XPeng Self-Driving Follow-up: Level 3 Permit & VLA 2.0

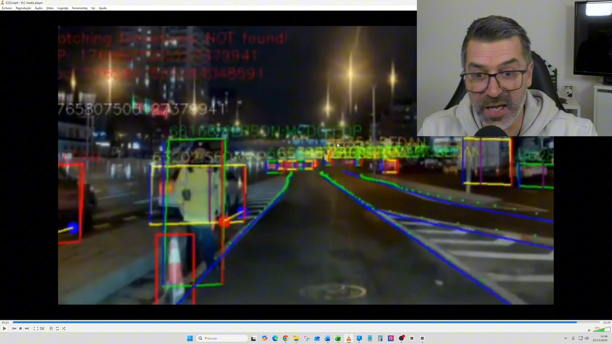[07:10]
everything that the car is identifying the movement so do the roads this is the tires so the front and rear tires